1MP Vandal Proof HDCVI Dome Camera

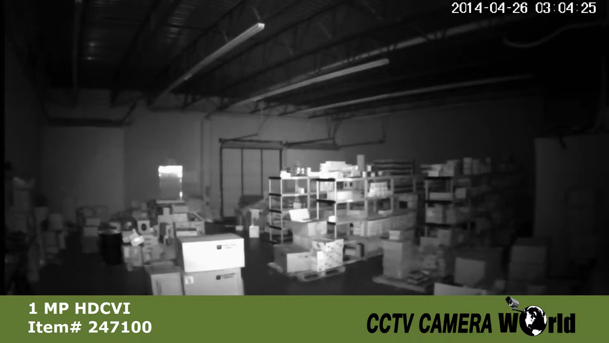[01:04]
This video was shot in a warehouse in complete darkness.